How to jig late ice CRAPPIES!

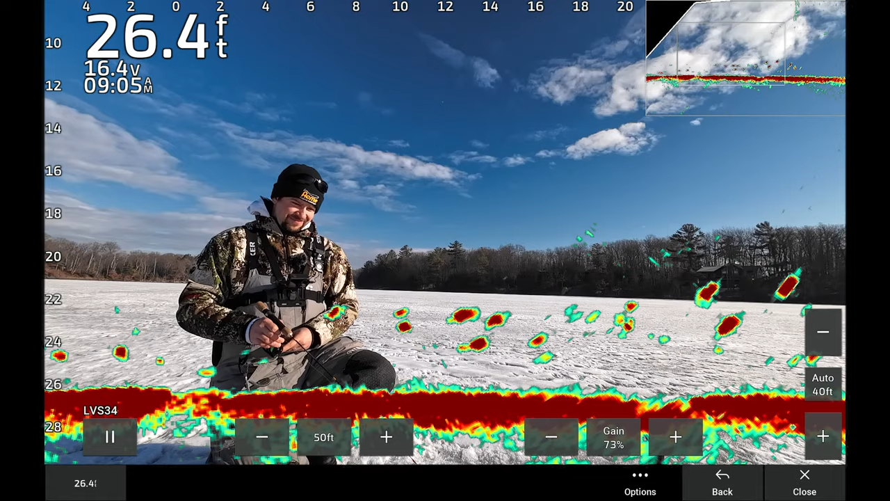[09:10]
On screen: depth 26.4 ft
Oh my gosh, I might have turned them. So every dot you're seeing on the screen, he just ate, is a fish. And that's the one I turned. I just had to slow it down for him for a quick second.
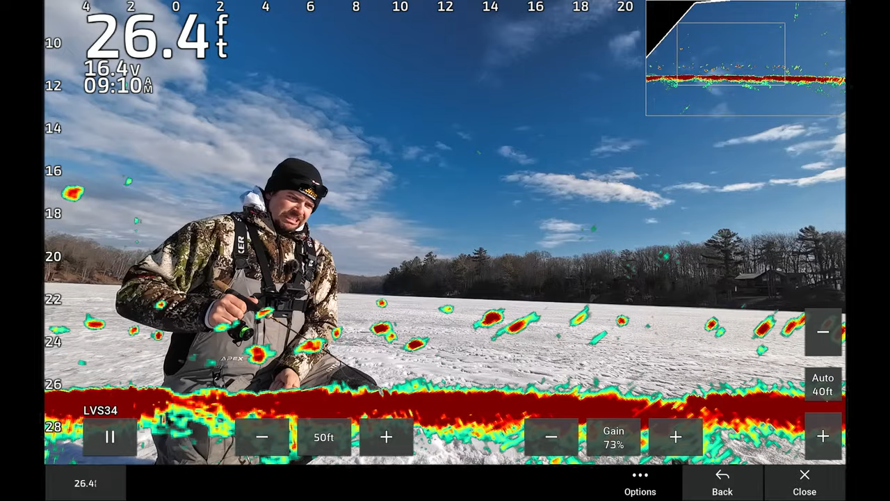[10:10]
On screen: depth 26.4 ft
Oh my goodness. Come back, come back, come back, come back. He's right there, he's right there. Oh. Here he comes. Here he comes.
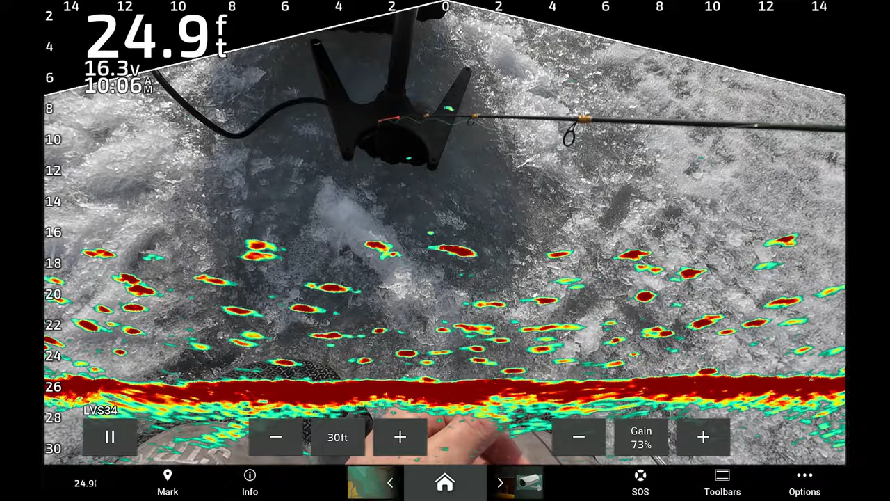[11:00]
On screen: depth 24.9 ft
Holy cow. Holy cow. Let's do it. Drop down right onto that big one right away. Biggest one's right dead center. I'm gonna stop about a foot above them and see what happens. Right there, jig, jig, jig, turn them.
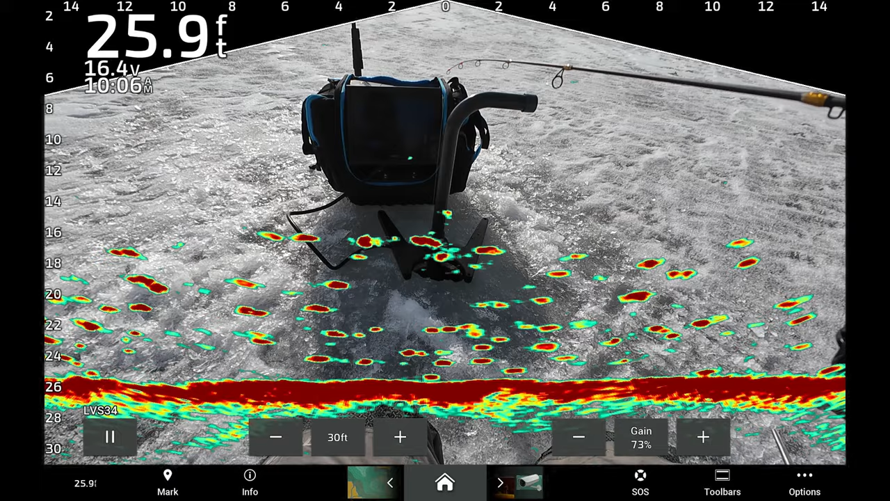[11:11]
On screen: depth 25.9 ft
Friend behind him sees it for sure. Here we go. Oh, they don't like it. They don't like it. They are turning away. Oh, here he comes.
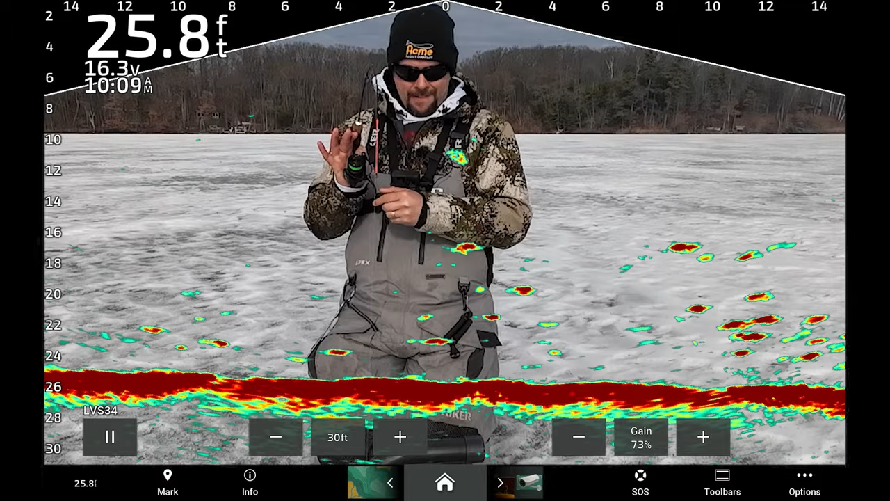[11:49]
On screen: depth 25.8 ft
Yeah. All right, live scope's up.
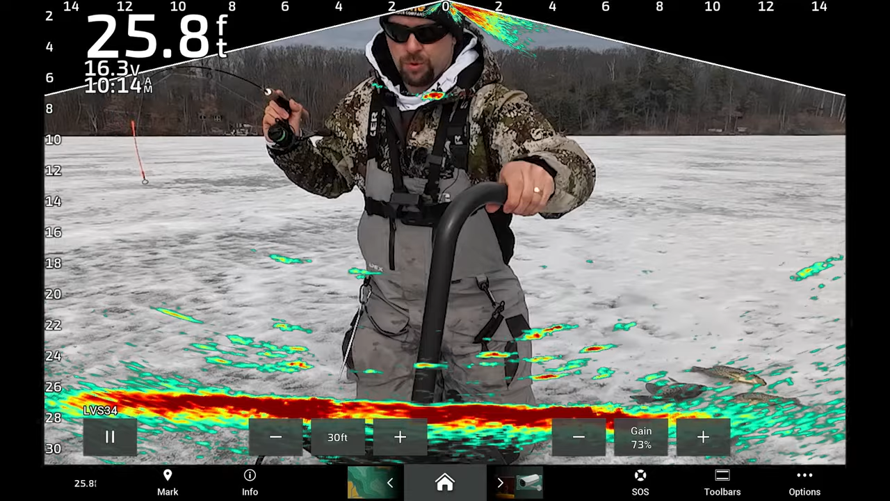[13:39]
On screen: depth 25.8 ft
Holy cow. Holy cow. This is insane.
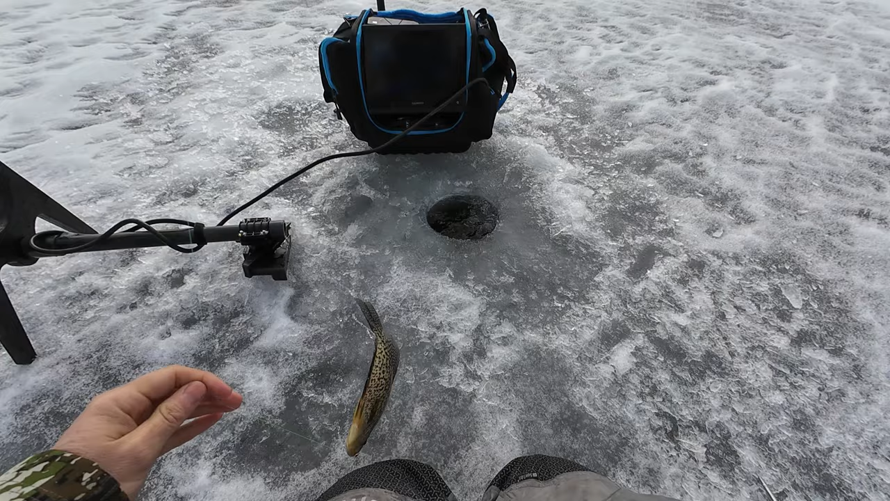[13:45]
Another one. A guy couldn't even keep up right now. See you later, buddy.
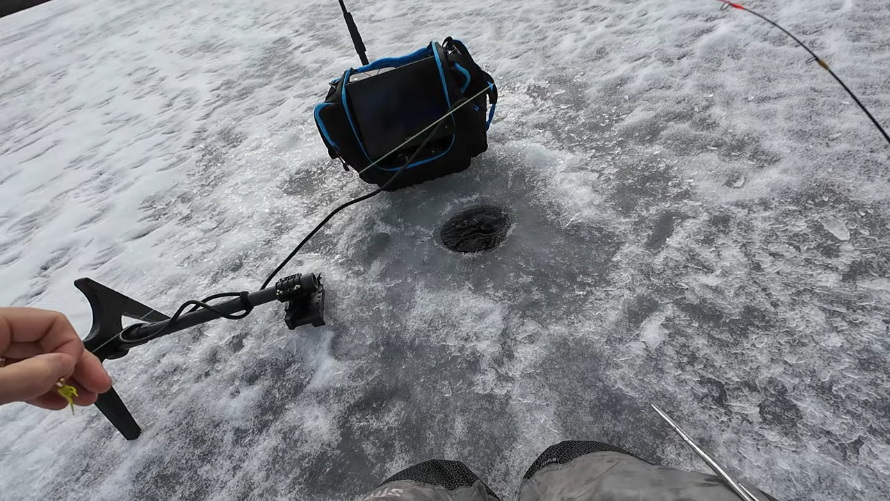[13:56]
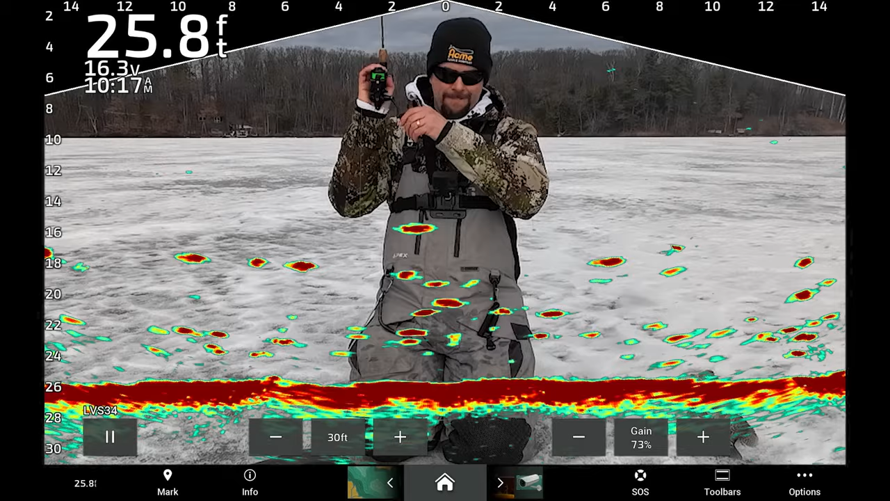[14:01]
On screen: depth 25.8 ft
That's a good one. Whacked him out of nowhere.